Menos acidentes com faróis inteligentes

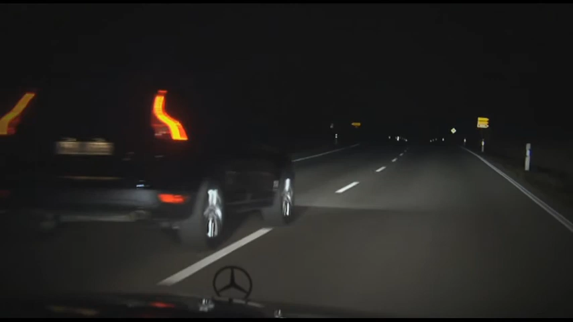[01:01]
immediately regulates the lighting range as soon as there are no further vehicles in sight the full beam is regulated into the optimal lighting range for the driver